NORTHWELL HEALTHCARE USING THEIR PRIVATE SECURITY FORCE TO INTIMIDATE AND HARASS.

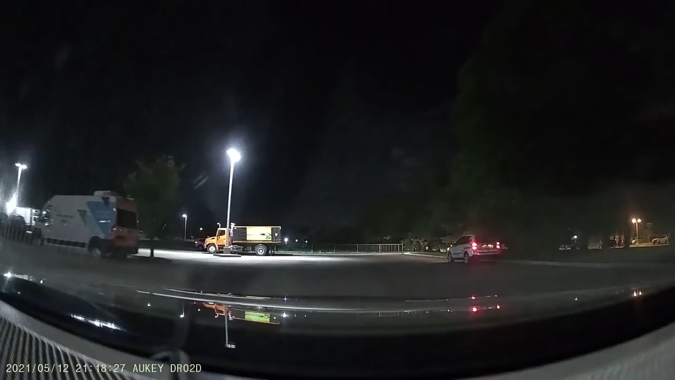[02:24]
This is just one of their employees. Or maybe a security guy in their one of their cars. Why are they there?
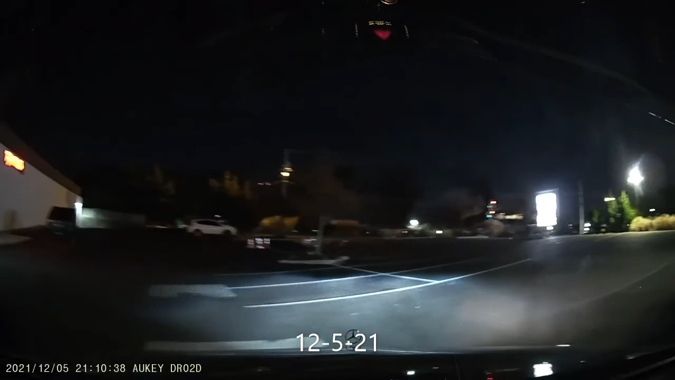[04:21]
Okay? You can do right on red in Nassau County, and it should be long gone. Except, as I come around, you'll see the car is still there.
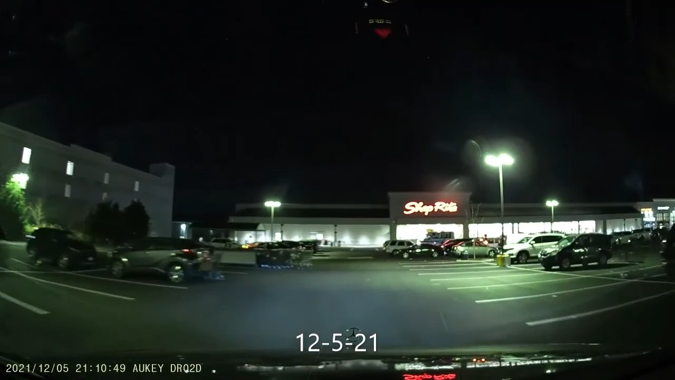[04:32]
Why is he there? He's waiting for me. Okay, now what?
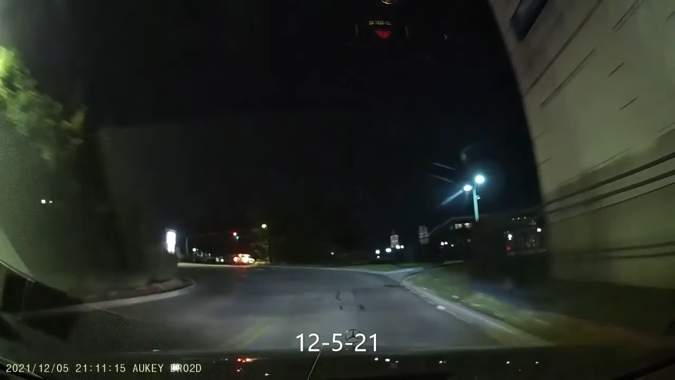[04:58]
So there he is, stopped. I honked him a couple times, more than a couple times.
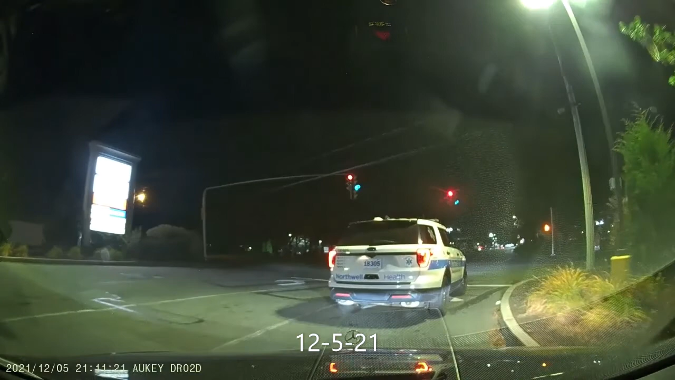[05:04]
He turned and he stops. Like, what is he going to do? What is he going to do? He flashed the lights. It's like, fuck him. Look at this.